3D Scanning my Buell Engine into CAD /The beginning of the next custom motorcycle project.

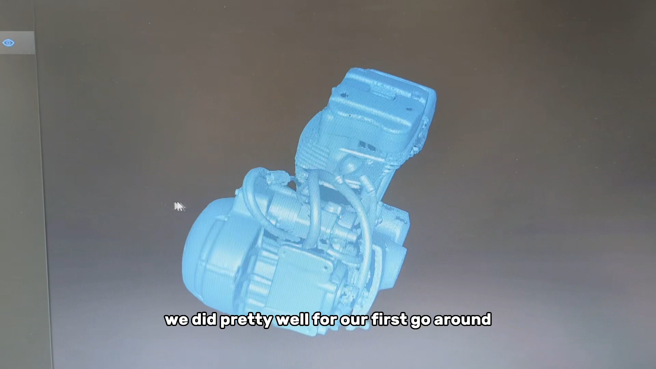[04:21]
The primary cover and the cases scanned in really well.